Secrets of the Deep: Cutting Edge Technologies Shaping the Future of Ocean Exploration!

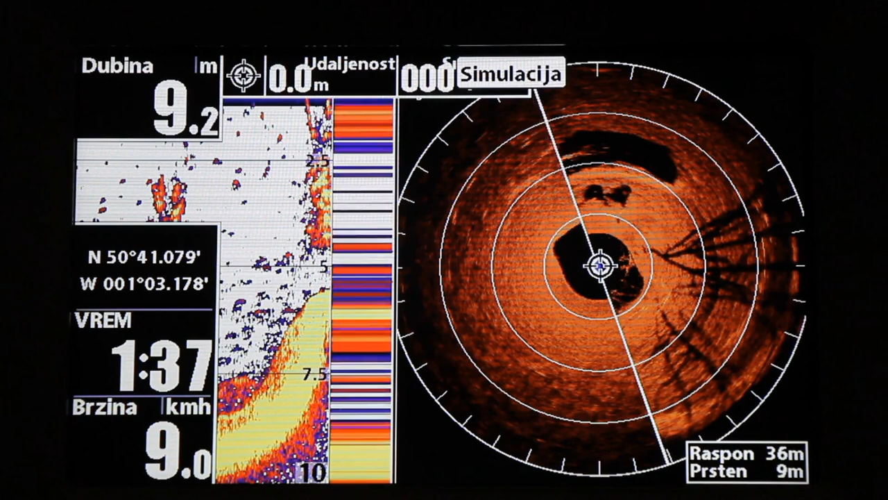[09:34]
On screen: depth 9.2 m, speed 9.0 km/h
This technology is particularly useful for mapping complex underwater terrain, identifying shipwrecks, and detecting objects buried beneath the seafloor.